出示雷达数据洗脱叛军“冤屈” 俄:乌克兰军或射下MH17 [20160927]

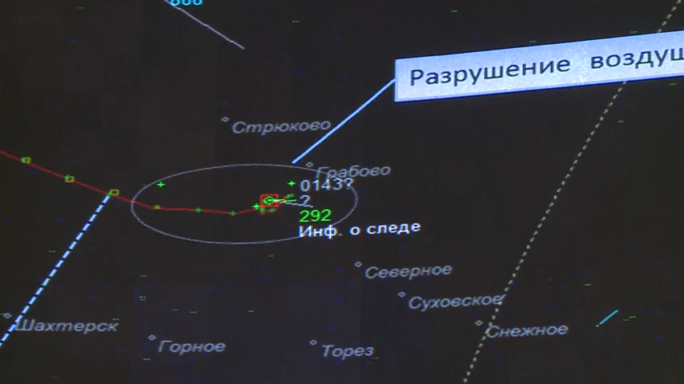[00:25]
而在星期一，国防部更援引俄罗斯民间雷达系统的数据，
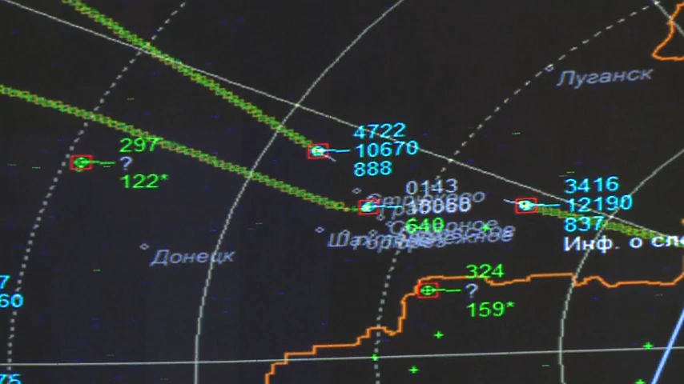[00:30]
声称事发当时包括 MH17 在内共有三架飞机处于同一个范围，